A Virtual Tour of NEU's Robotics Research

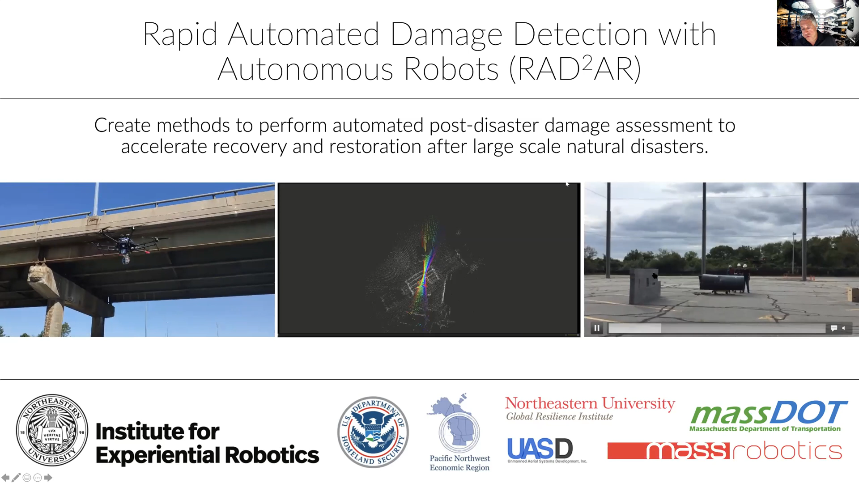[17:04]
to do automated testing for post-disaster damage assessment. So, you know, a bunch of cinder blocks, you see, you know, there are gaps, there are cracks, and so on and so forth, so we try to identify those. On the left-most picture, you see our outdoor testing, field testing, that we have completed in collaboration with MassDOT, at a, at a Boston site. And then in the middle, you see some of our online mapping results. Again, the whole idea here is, after a disaster, how can we quickly assess and understand the damage,
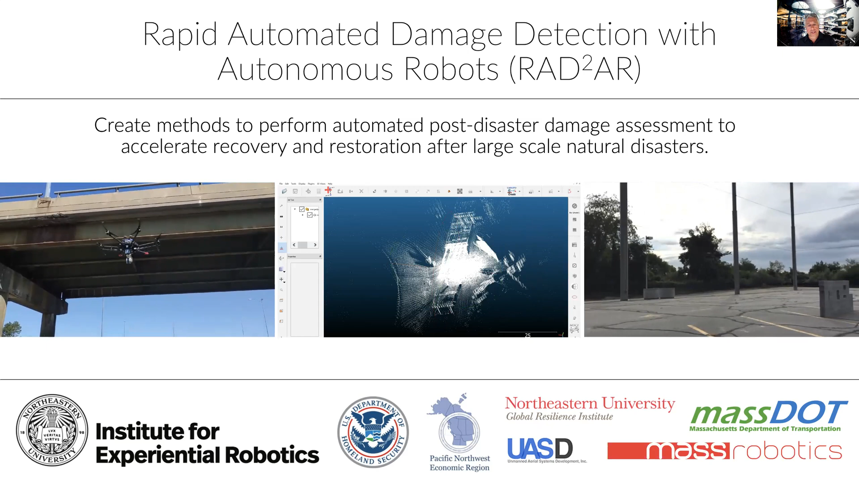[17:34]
so that the recovery and restoration is much faster and much cheaper. With this, I would like to end my presentation.